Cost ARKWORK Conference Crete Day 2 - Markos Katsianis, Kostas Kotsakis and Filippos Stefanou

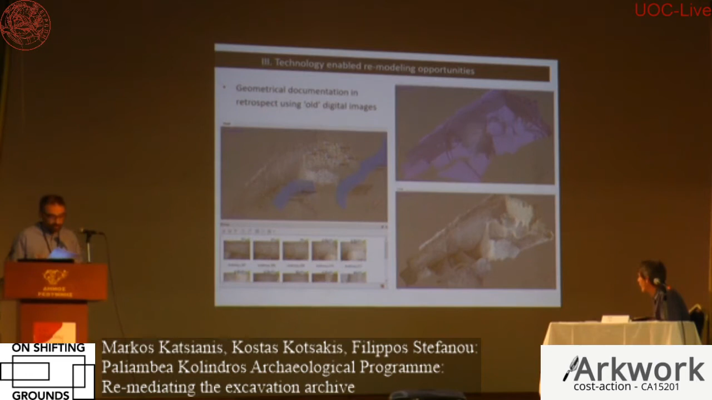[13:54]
The comparison of the two models manifested smoother break lines and lower levels in 2016, pointing to erosion forces acting on the bedrock despite its roofed protection. After this initial success, we expanded our search to locate archival material or forgotten site products that could be used to create new, more accurate surface models than we had before.
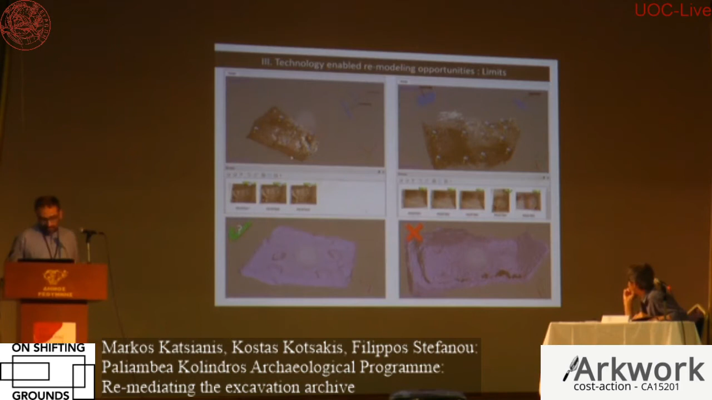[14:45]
Likewise, alternative representations were explored for other spatial features.